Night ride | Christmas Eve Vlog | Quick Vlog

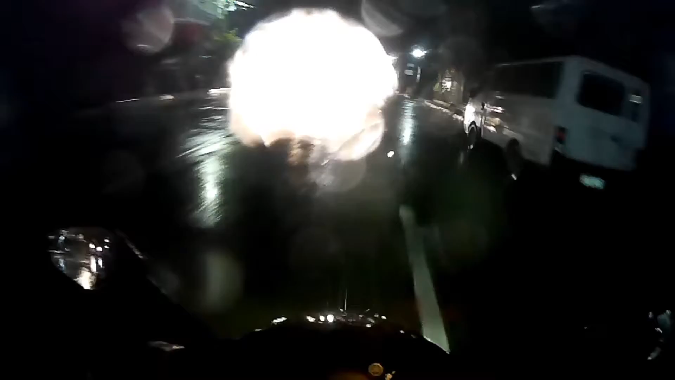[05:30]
all right so yeah i'm headed home now tapos na ako sa madali ang lakad natin oh fog grabe yung fog wipro wipro anti-fog visor makiniman paskong paskong umulan sa Pilipinas ha ha